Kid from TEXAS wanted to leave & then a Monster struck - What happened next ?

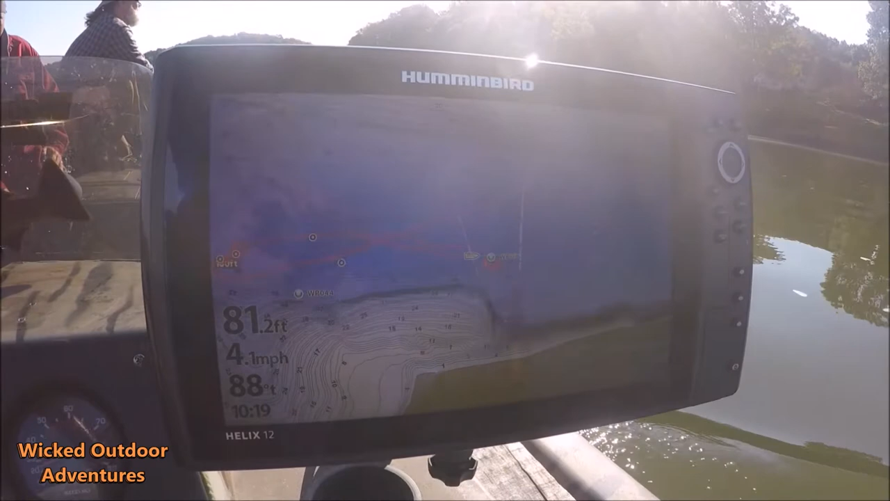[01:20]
On screen: depth 81.2 ft, speed 4.1 mph
We're right here on the main channel. There's a little point that comes out here. 80 foot of water.
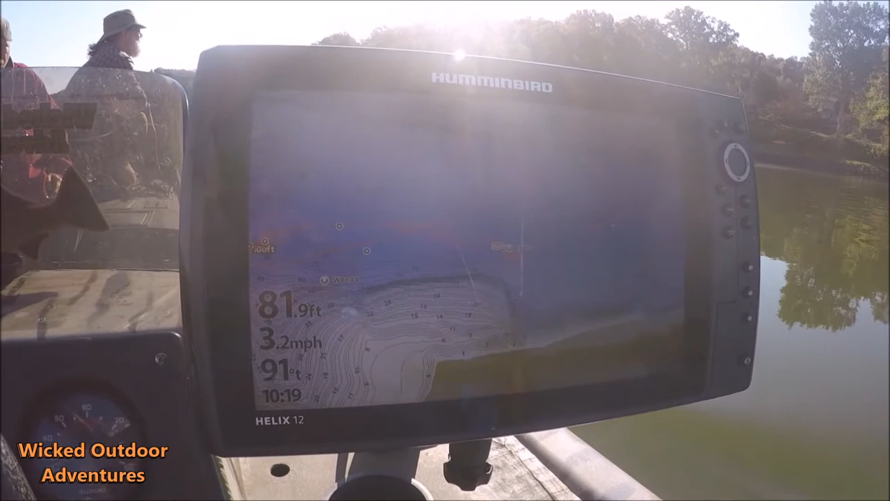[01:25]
On screen: depth 81.9 ft, speed 3.2 mph
There's a good rock pile here. Let me see if I'm on it. Yeah, right here the rock pile is coming up.
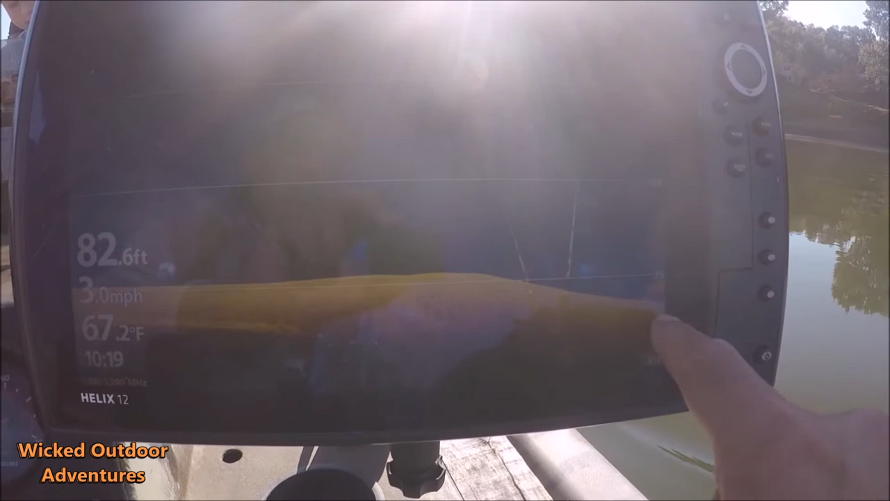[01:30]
On screen: depth 82.6 ft, water 67.2°F, speed 3.0 mph
See it on the 2D down imaging. We're just going to see if there's any big blues hanging around here. What are you doing?